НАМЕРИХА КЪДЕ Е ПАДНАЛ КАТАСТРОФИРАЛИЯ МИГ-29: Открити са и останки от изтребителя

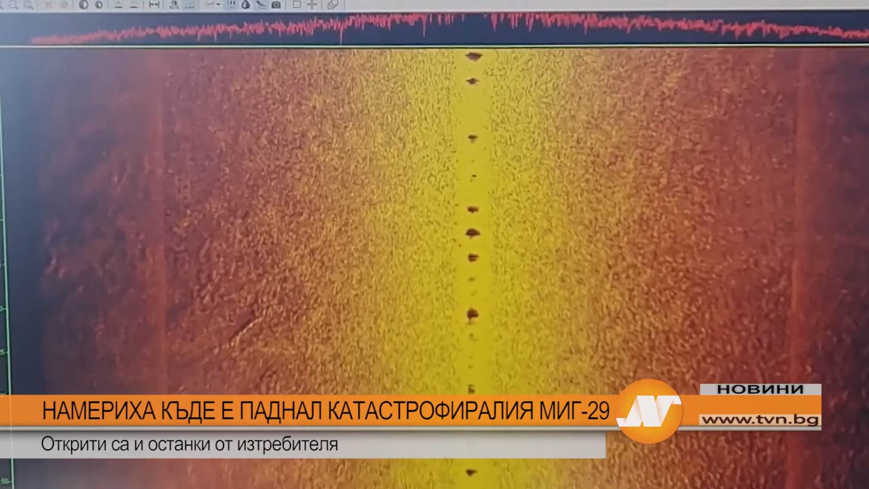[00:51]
Така главната цел – откриването на черната котия ще е много трудна задача.
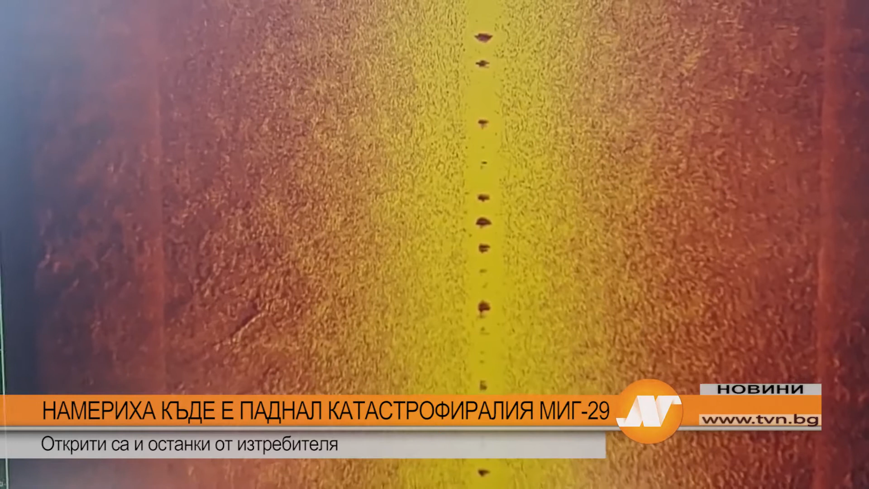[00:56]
Към този момент мога да потвърдя, че е намерено мястото на инцидента. Открити са останки от самолета.